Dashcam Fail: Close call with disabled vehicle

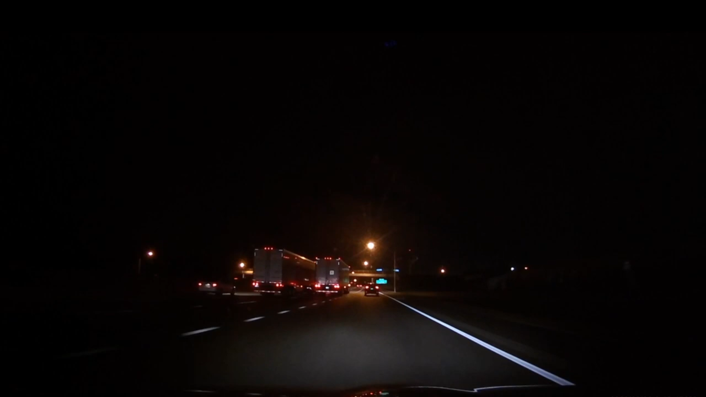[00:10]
As you see the vehicles in front of me are trying to pass this semi and whoa! He almost hit that disabled vehicle on the shoulder. As you slow it down a little bit we can see just how close he came to clipping that disabled vehicle and creating a huge pileup. So as we watch this video one last time we just want to thank you again for watching. Please feel free to subscribe, like, and comment. It helps us know that you are enjoying these videos and that you would like to see more of them again in the future. Thanks again for watching and we'll see in the next one.